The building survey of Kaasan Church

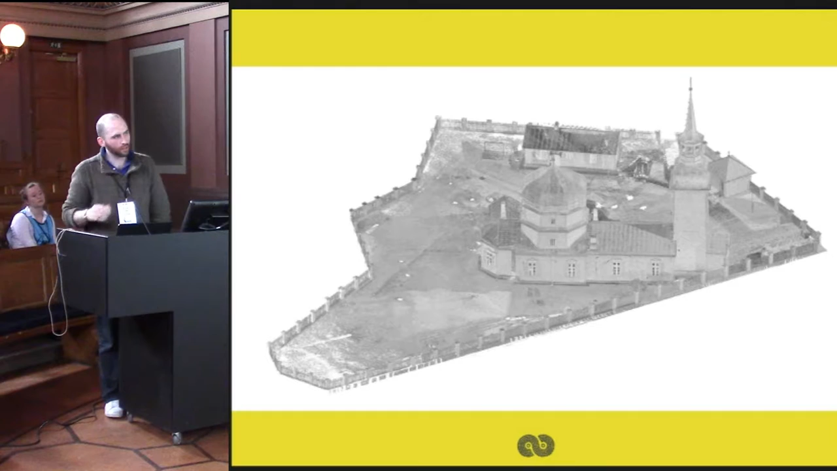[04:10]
So we have all the perimeters. As we go through, the point data we have was very, very high. The representation that we managed to do at the end of it was about a millimetre spacing. That's only to do with data size.
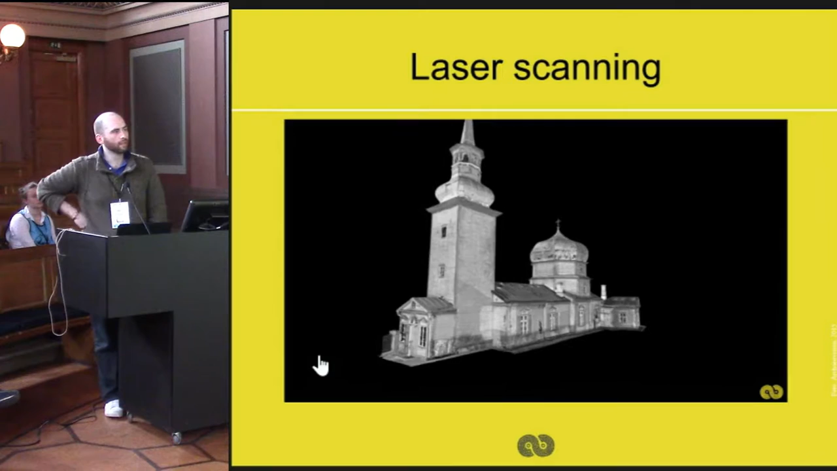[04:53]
I love technology. So you can kind of see here, we recorded it in black and white.